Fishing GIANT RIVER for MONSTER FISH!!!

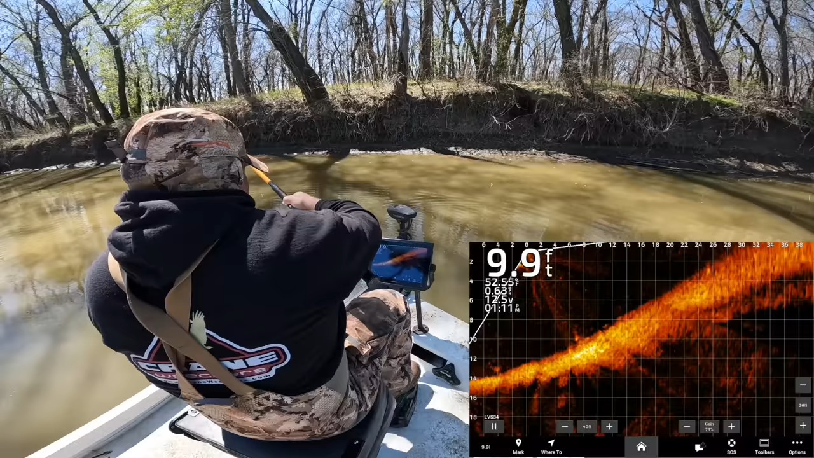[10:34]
On screen: depth 9.9 ft
There he is. See him? Oh my god, dude! Oh, got him! We're on, boys.
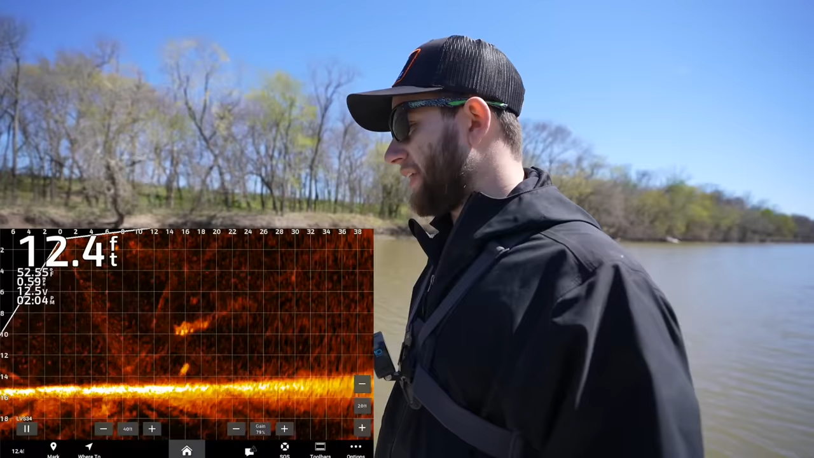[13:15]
On screen: depth 12.4 ft
Look at it, Banjo. Look at it. He's swimming somewhere. There he is. Right in the middle.
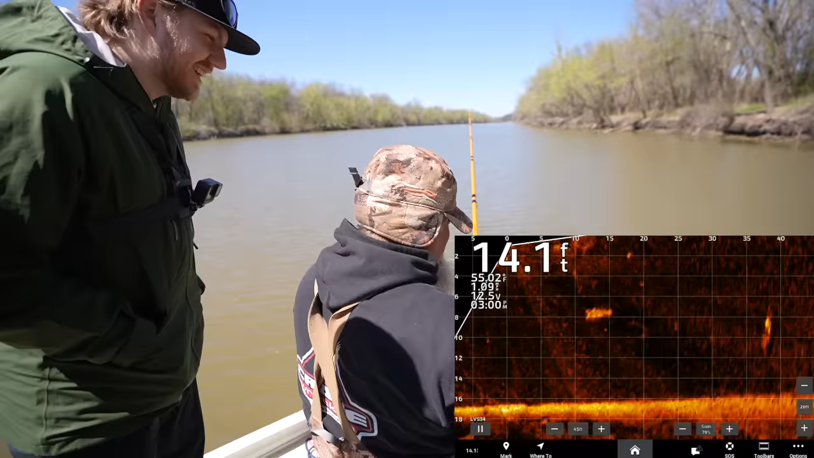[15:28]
On screen: depth 14.1 ft
Do you see the size of that thing?
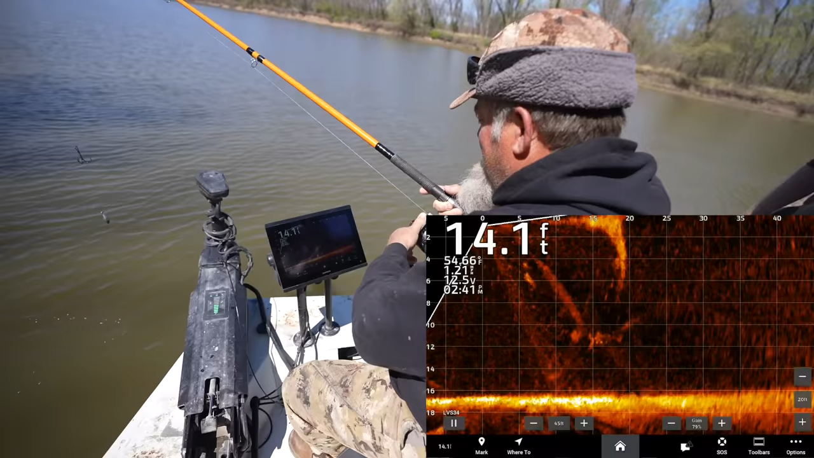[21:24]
On screen: depth 14.1 ft
There's two. Yeah. There's two. Two. And they're right on top of each other. I did get your email.